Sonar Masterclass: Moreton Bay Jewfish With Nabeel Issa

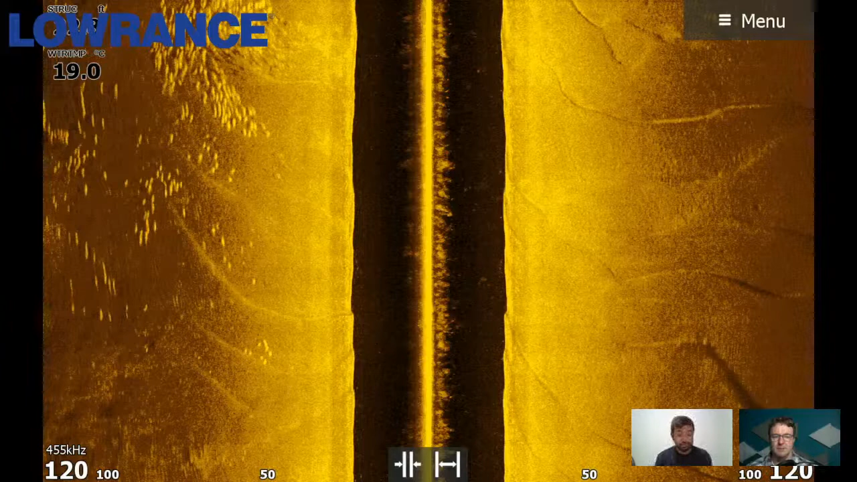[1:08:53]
there is a big rock bar that's just out of screenshot there that that was you know holding the fish but what we're looking at here is just sand yeah it's a good thing if you're looking for um sometimes brim um a few other species all sort of like this sort of structure um those sand undulations that's the word um can you know be current breaks for fish as well so they can sit on the downward side and get out of the current so bream will do that quite often especially when they're spawning around the river mounts you find sort of those undulations with current and bait around it's probably going to be prima around them too if you haven't fished
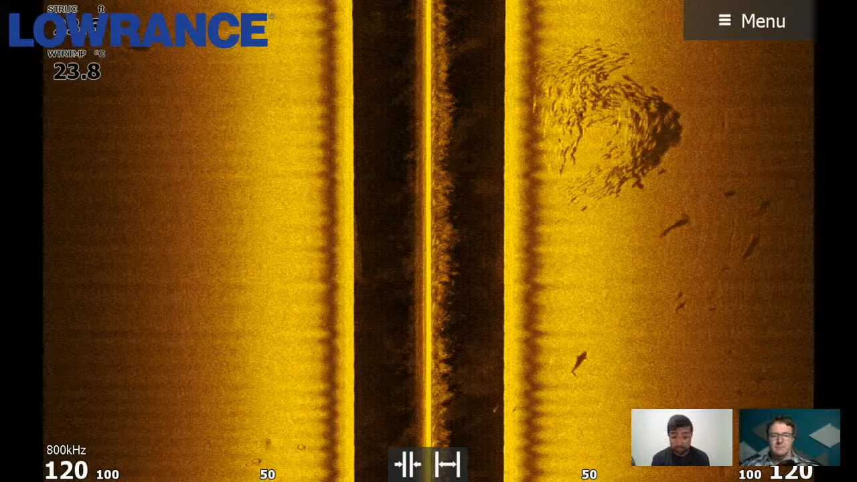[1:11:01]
On screen: water 23.8°C
which um which i found a bit odd another thing you can tell with this one i've got the um frequencies up to 800 and so that's actually providing quite crisp detail on that shark can see the the shadow quite nicely so getting more detail um but the the side scan would uh deteriorate if i went wider than that yeah so it's like your question that justin had asked as well about your sonar frequencies yeah yeah majority of the time i run 455 um this depth in this instance i think was sort of 25 to 30 foot which is like borderline going to 800 or 455 so you know if i went either one i wouldn't be disappointed with the
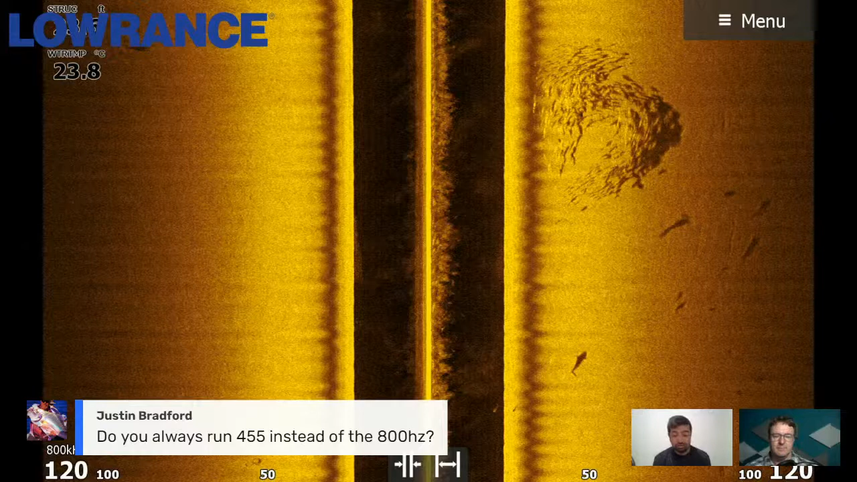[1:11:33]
image that i was seeing sure sure another comment there about noise on the sonar i'm not sure if it's referring to this one or the previous one probably the previous one yeah i'd run my um sensitivity
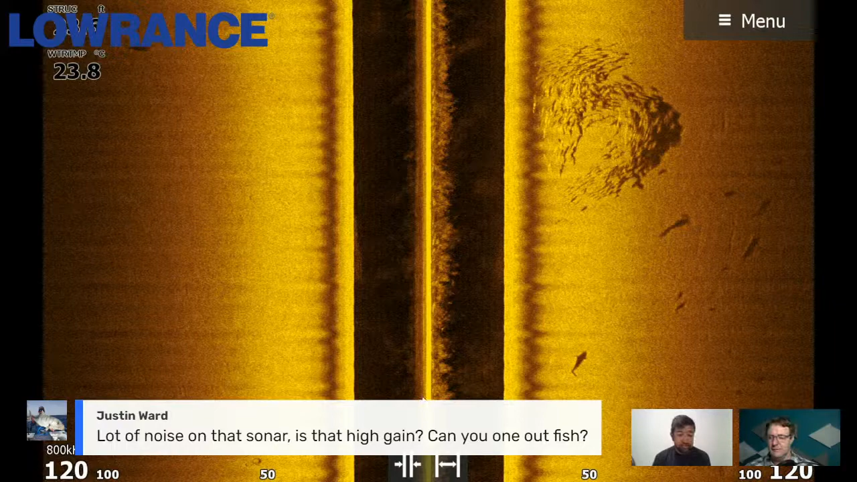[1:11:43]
on the sonar screen a bit higher um just because i'd like to see more i can generally tell what's interference or what's you know stuff in the water
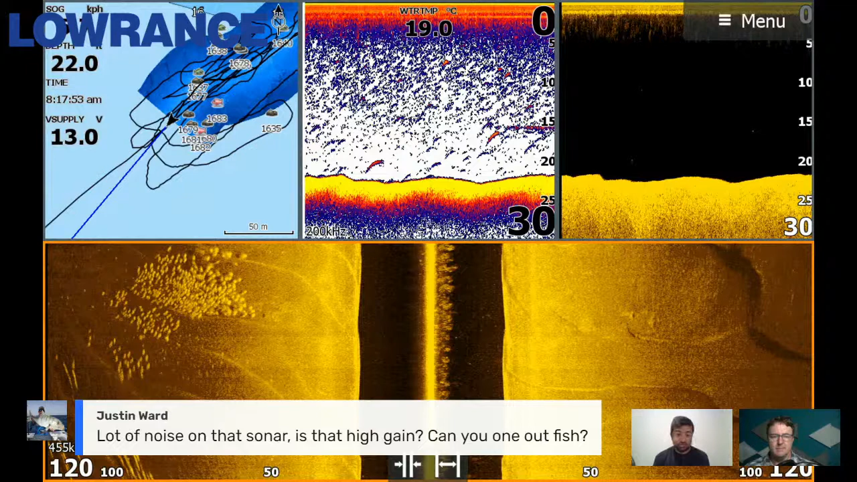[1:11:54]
On screen: water 19.0°C
compared to fish um i'd rather see more than see less and miss out on a detail that i that wasn't otherwise there